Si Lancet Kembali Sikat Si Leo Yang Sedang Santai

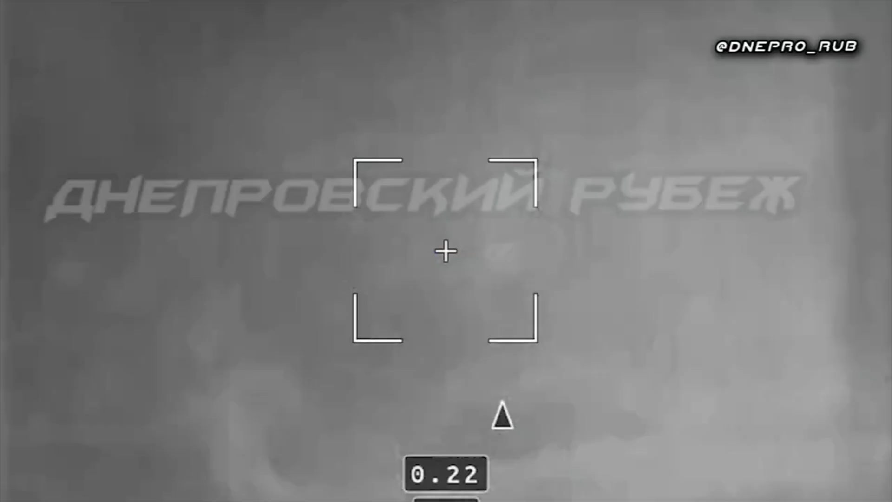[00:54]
Kemudian sudut pandang berganti ke sudut pandang termal Dimana yang ada di lingkaran biru ini adalah posisi dari si Leo Kemudian sudut pandang kembali berganti ke sudut pandang Zala Lancet Yang mengunci si Leo tadi tapi dengan kamera termal Dan terlihat si Lancet menukik dan menghantam bagian atas dari si Leo itu Dari sudut pandang drone intai Zala 42116 Kita hanya diberikan sudut
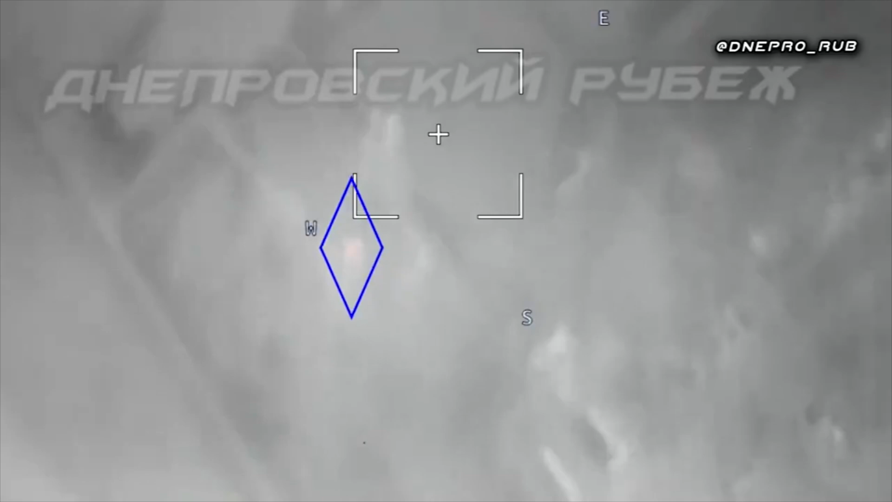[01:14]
pandang kamera termal Yang menunjukkan ada objek yang terbakar Dimana objek itu adalah posisi dari si Leo Namun sayangnya sampai videonya berakhir Kita tidak diberikan sudut pandang kamera biasa Sehingga bisa menilai tingkat kerusakan dari si Leo Yang baru saja dihantam oleh si Lancet Dan kurang lebih seperti itulah Sedikit cerita terbaru dari pertemuan antara si
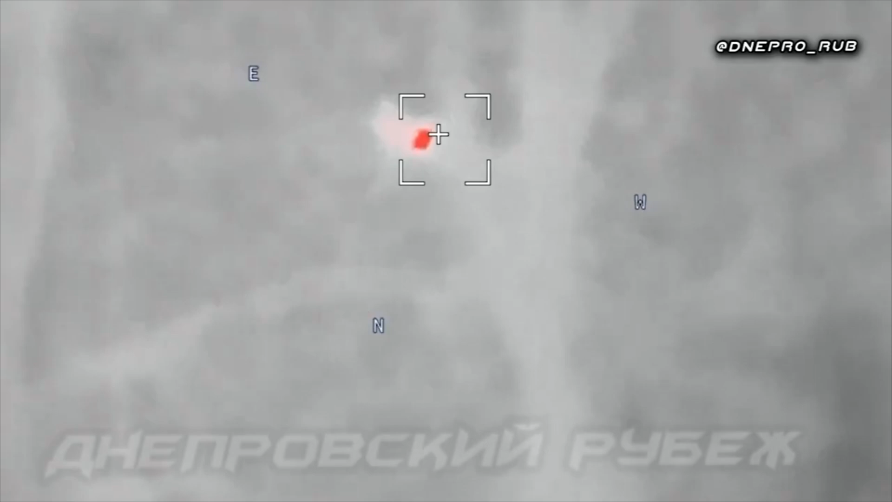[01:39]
Lancet dengan si Leo Bagaimana pendapat Anda mengenai video ini?